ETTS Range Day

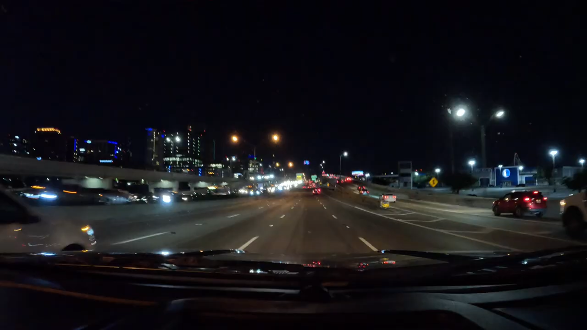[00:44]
Good food, good mood, but it's so I was just seeing where you were on the road saying either slow down or speed up. I'm in 35 south. I know that. That's kind of a vague. No. 35 south. Yeah. What? Well, I just passed on Loop 12 for Irving Boulevard. Because I'm in downtown, so I don't know how far away I am from you. Oh, yeah. Yeah, so are you like south side downtown or? No, I'm at, let's see, right? I mean, I'm literally downtown all the high rises. Wake up.